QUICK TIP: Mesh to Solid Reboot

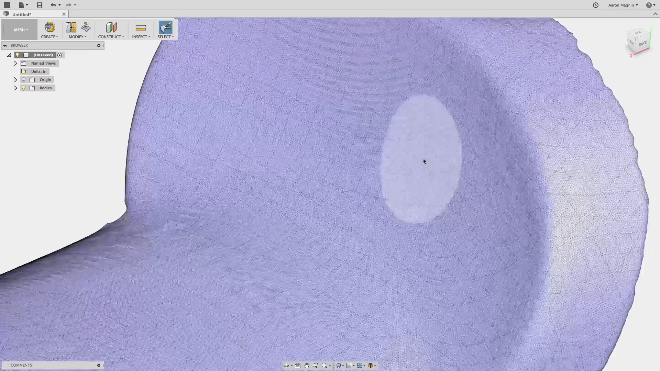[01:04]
As I zoom in, the uber-high quality of this mesh becomes apparent.